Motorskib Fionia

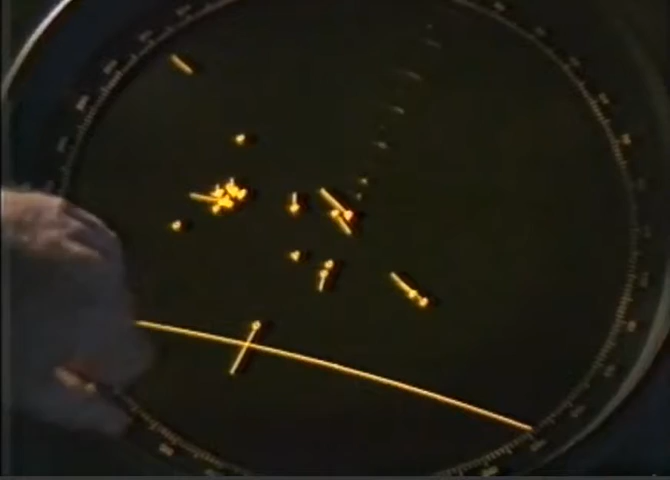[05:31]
I øjeblikket er vi jo på vej op mod Skagen og har Skagen herinde. Og vi har en liggende herovre, som lige passerer og står ude nu. Ham har du holdt lidt kig med. Ham har vi jo selvfølgelig set efter her de sidste 20 minutter.
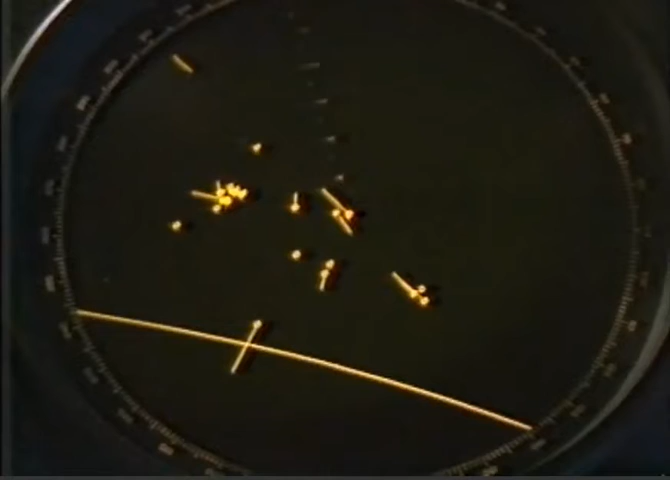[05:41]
Og har lagt mærke til, at han kommer ned på vores venstre side, og der er ikke nogen fare for sammenstød. Hvorimod har vi en, der kommer herover, som går samme vej som os og styrer op mod Skagenbøjen.